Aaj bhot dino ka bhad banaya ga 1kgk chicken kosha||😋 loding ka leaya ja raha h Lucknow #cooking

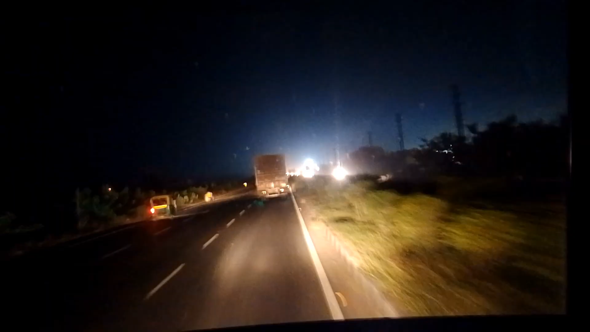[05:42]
कशुब थाख उप आप लोग देख सकते हो पुरा सुमसान रोड और गाडी सब जा रहा है रास्ता बहुत ही खुलत रास्ता है कोई गढधा कुछ नहीं है अपना ही कुछ होगा तो अलग बात है लेकिन यहां पे रास्ता बढ़िया रास्ता है और यह
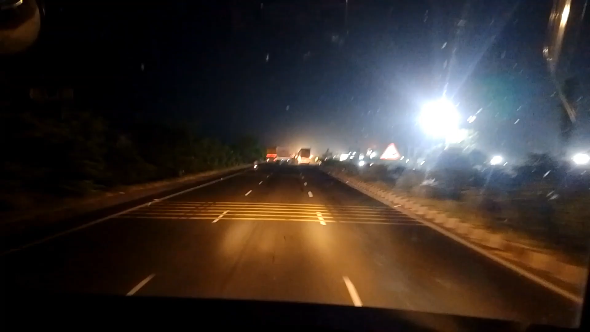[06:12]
गाडी वाले को देख सकते हो अचानक से � इंडिकेटर देके लेप से है यह दोस्ती हम नहीं छोड़ेंगे छोड़ेंगे